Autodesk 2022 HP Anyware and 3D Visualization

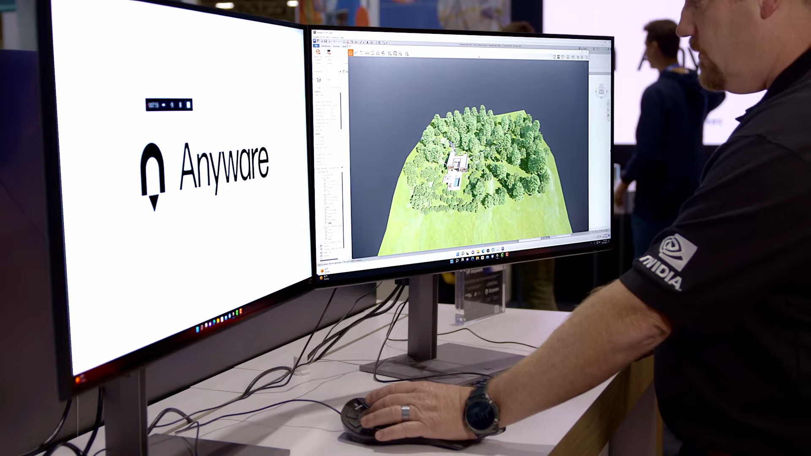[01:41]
but you'll notice that it has a great look and feel for the way that we can navigate around into that different view.